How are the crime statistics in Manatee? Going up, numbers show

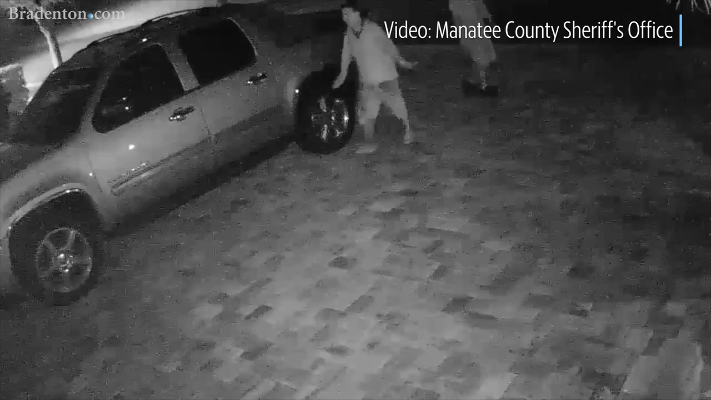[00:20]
Vehicle burglaries began early on in January. We had a lot of juvenile and young men groups that were traveling from Mante to Sarasota, coming out of St.
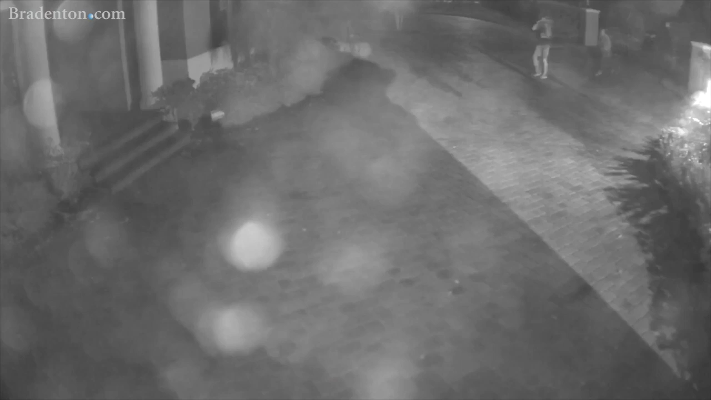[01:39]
Another thing that has been a huge help to us has been video.
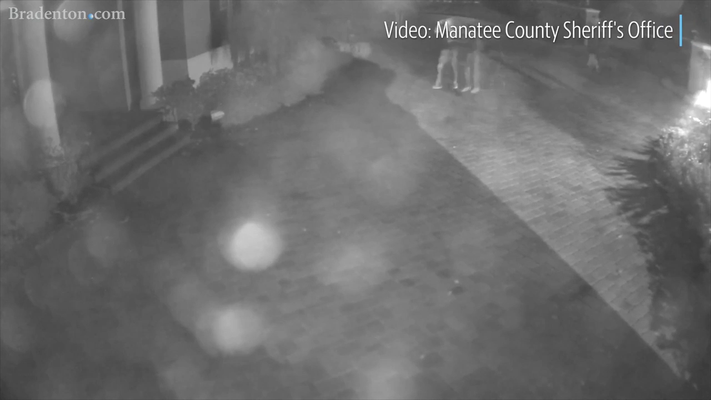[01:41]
You know, a lot of our residents have videos now. They have the ring. You know, we get all of that footage from them and we can just see them walking down a street in a neighborhood just checking door handles.